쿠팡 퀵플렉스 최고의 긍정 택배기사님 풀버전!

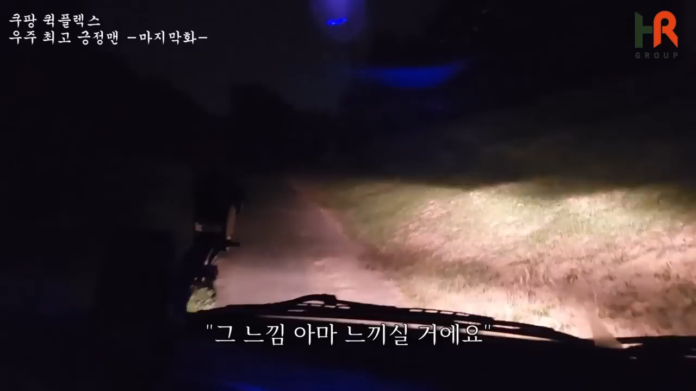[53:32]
차 밑에 안 보여 보여요. 별로 안 그래 보이는데 이거 진짜 엄청난 오르막길입니다. 옆에도 묘지고 여기 무서워요. 뭐야? 안 보이죠? 뭐야 바닥 어디 갔어? 여기 있습니다. 나 깜짝 놀랐는데 난 떨어지인 줄 알았잖아요. 뻥이 아니고 진짜로 나 좀 놀랐어요. 나 진짜 영상 때문이 아니고 나 깜짝 놀랐다 진짜.